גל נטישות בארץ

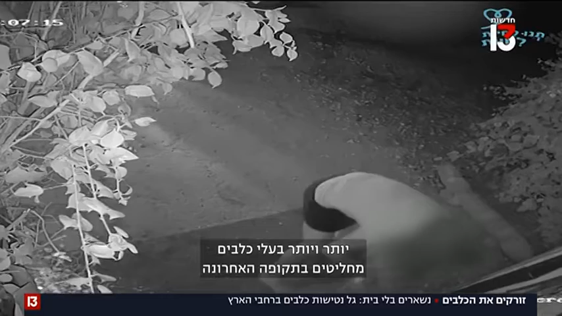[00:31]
במעשה שאחזריותו כמעט בלתי נתפסת, יותר ויותר בעלי כלבים מחליטים בתקופה האחרונה למטוש אותם מחוץ לשערי הכלביות ברחבי הארץ, לאחר שהתיישו מלגדלם.
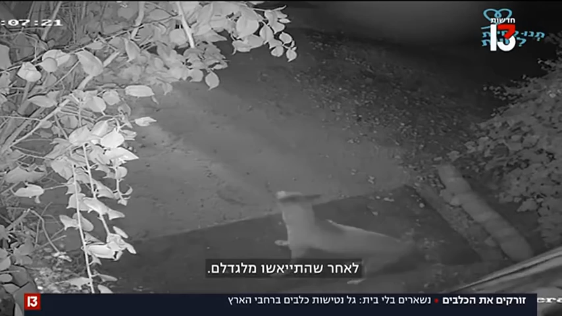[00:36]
נטישת כלבי מעשה המנוגד לחוק, והערכות בארגוני בעלי החיים מדברים על עלייה של 25 אחוזים, במקרה הנטישה השתקד לעומת השנה שלפני כן.